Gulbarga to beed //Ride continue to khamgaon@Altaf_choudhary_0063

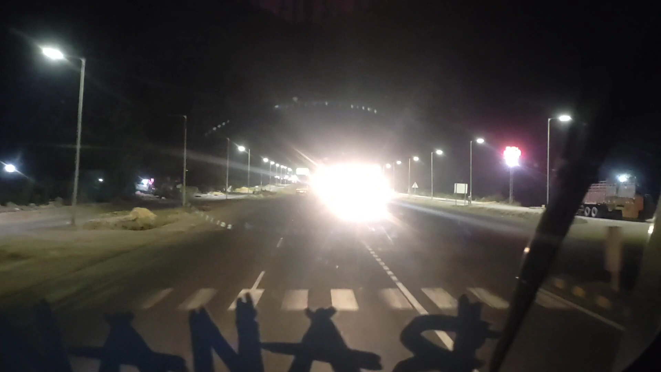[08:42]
अब यहाँ से लेंगे हम लेफ्ट टर्न, हो जाएंगे सर्विस रोड पे। तो
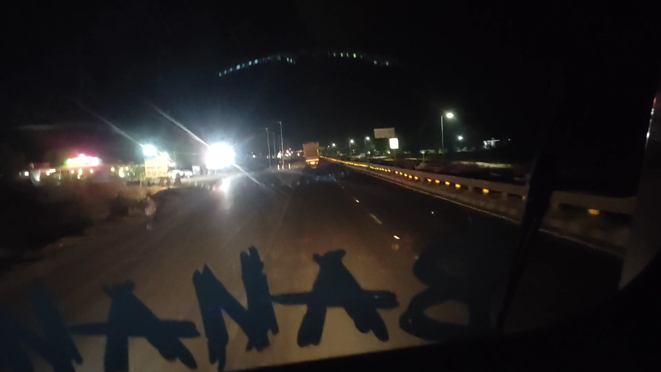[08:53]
यहाँ से ले रहे हैं हम लोग सर्विस रोड, क्योंकि हमें जाना है जालना की तरफ।
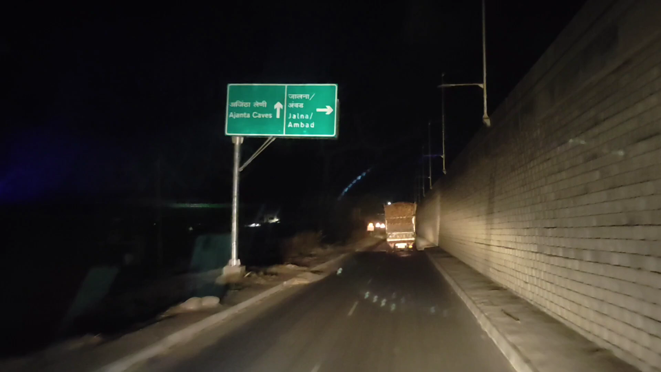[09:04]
जालना अंबाड़ यहाँ से लेंगे भाई पुल के नीचे से हम राइट टर्न, और जैसे राइट टर्न लोगे फिर आगे कॉर्नर पे कनेक्टर शायद जम्मू वाला ढाबा है, यहाँ पे रुकेंगे खाना खाएंगे, उसके बाद करेंगे अपना सफर कंटिन्यू। तो बने रहे हमारे साथ।